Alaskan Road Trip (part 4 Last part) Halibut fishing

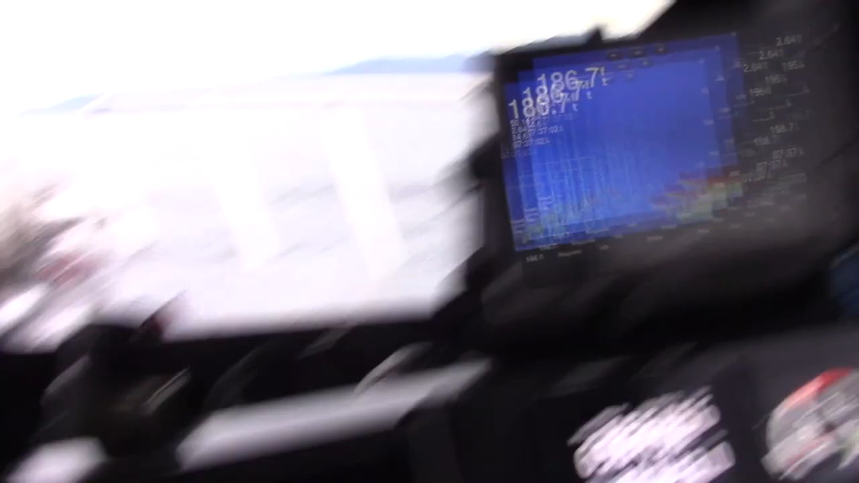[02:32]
That's probably an 8 inch or a 10 inch and an 8 inch.
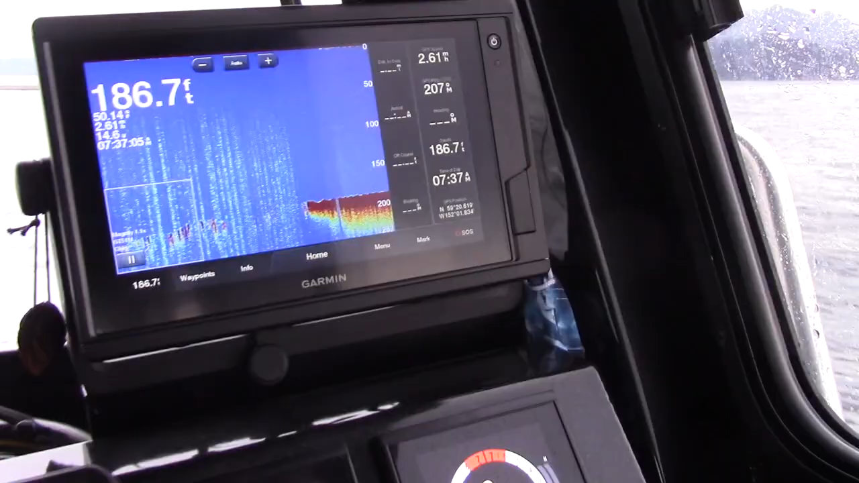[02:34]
On screen: depth 186.7 ft
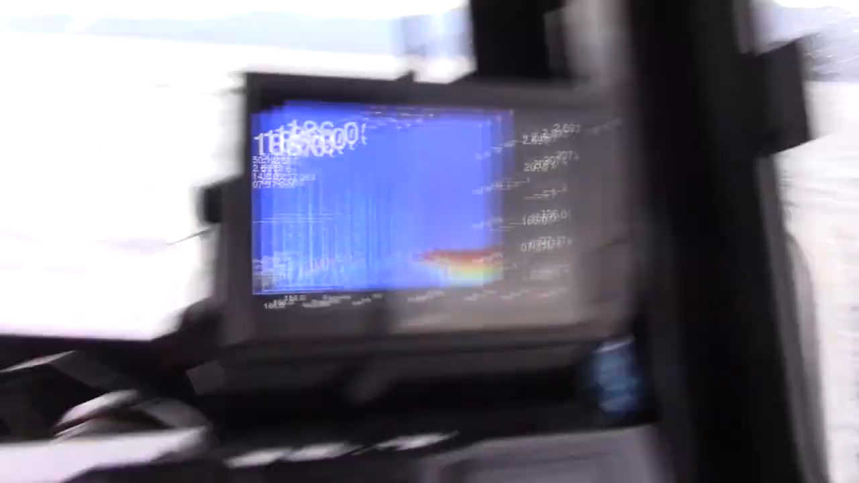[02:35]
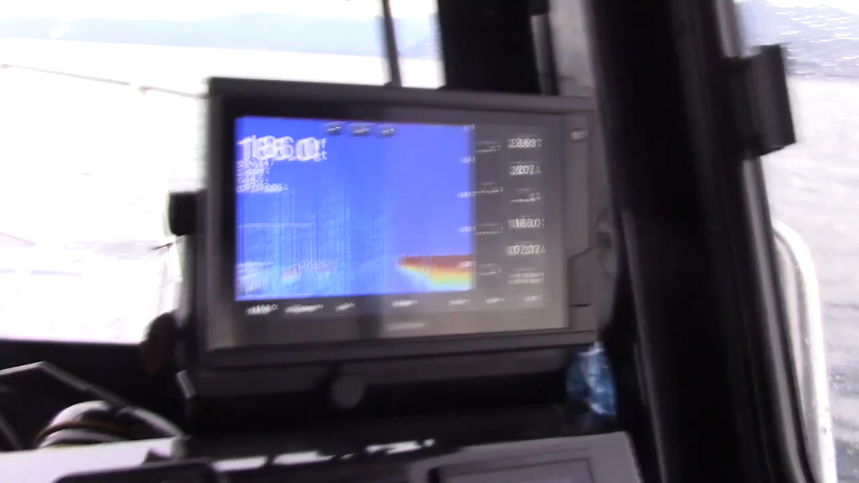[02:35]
I'm not sure. But that's really nice. Shows depth. We're in 186 right now.